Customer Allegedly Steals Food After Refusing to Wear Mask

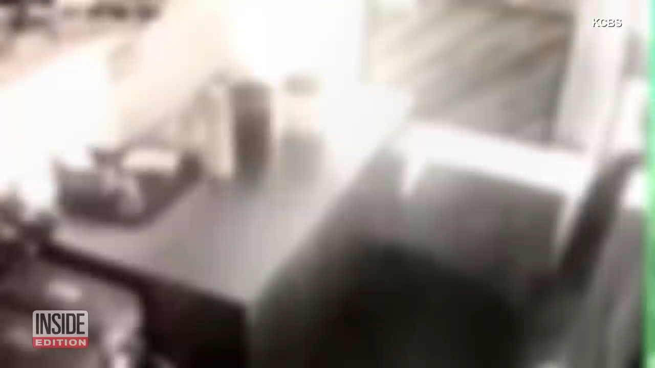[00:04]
allegedly upset because he mask on at a California r
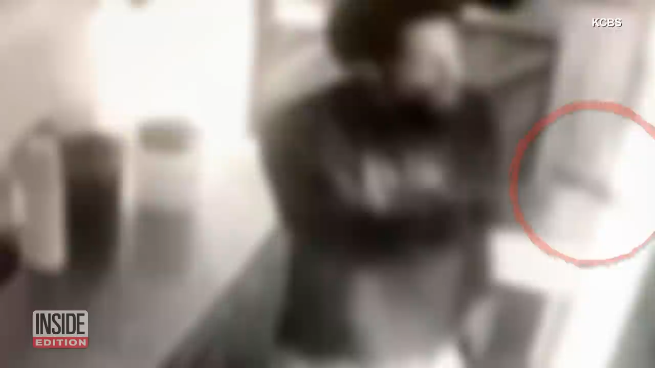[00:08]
seemed to just want sweet ended up taking off with f and syrup.